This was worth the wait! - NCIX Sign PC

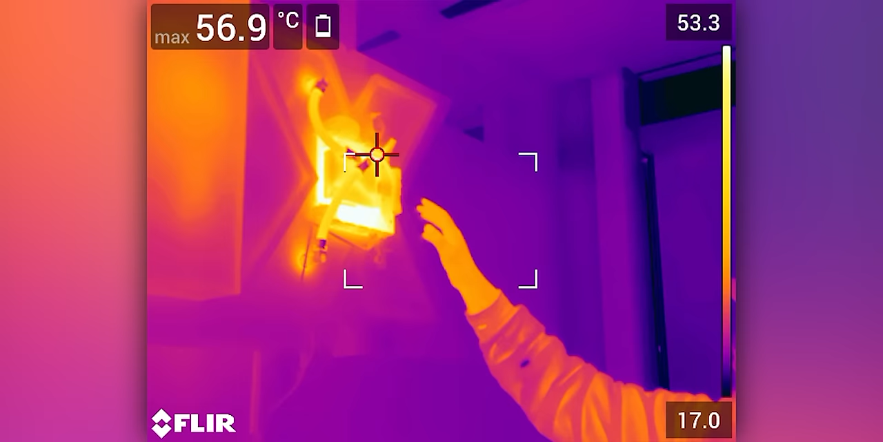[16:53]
On screen: max 56.9°C
If you look at it through the thermal camera, this thing is just shooting off heat and boy, you can really kind of feel it over here.